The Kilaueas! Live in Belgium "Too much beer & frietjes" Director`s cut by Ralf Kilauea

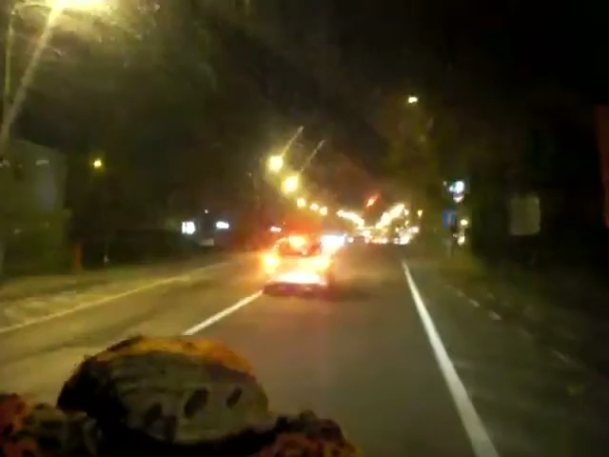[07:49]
And there are red lights. It's a road. This is a car. Almost fuck you.
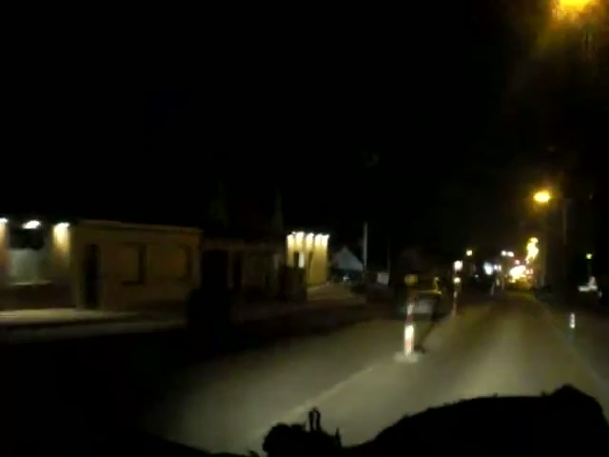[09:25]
Yeah, it's open! Oh, this is a friture. Yeah.